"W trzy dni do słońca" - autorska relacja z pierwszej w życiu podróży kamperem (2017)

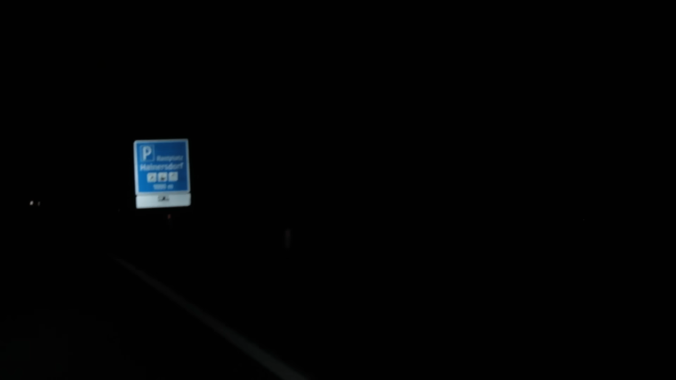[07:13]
aż w końcu o 3.54 trafiamy na parking ze znakiem WC Bus.
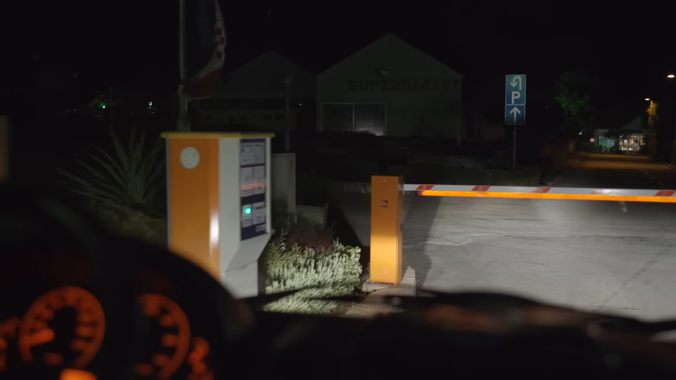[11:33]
Miało to być jedyne miejsce, w którym mogą być jeszcze wolne parcele. To nasz pierwszy pobyt na takim kempingu. Trochę nie wiedzieliśmy czego się spodziewać.
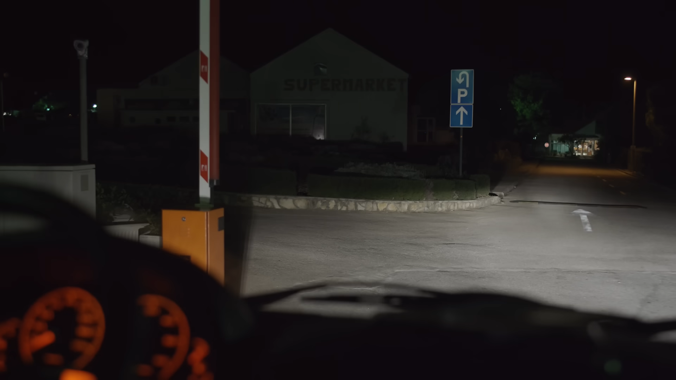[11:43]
Już na wjeździe zaskakuje nas rozbudowana infrastruktura.
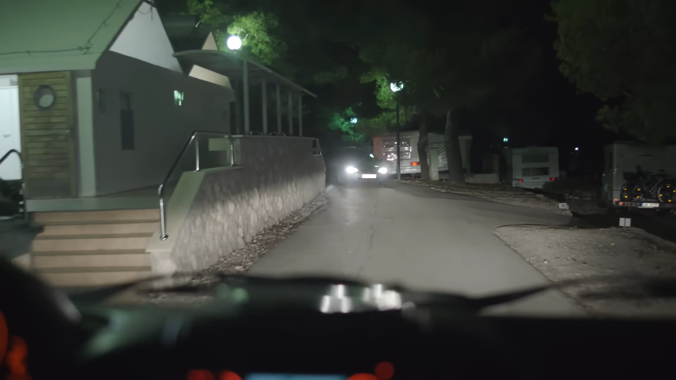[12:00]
Pozostaje nam zaparkować na wskazalnej parceli.
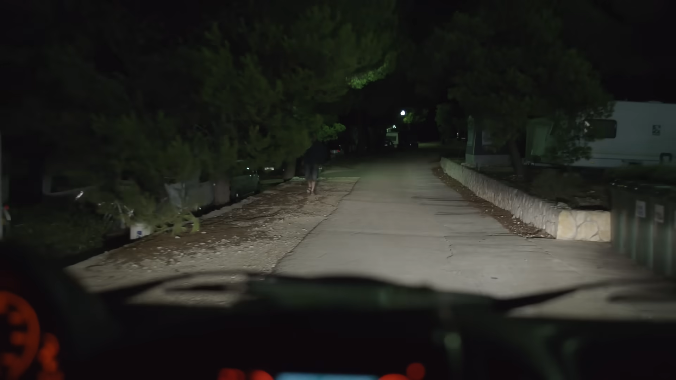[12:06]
Jest po godzinie 21 i w niektórych przyczepach widać już pogaszone światła.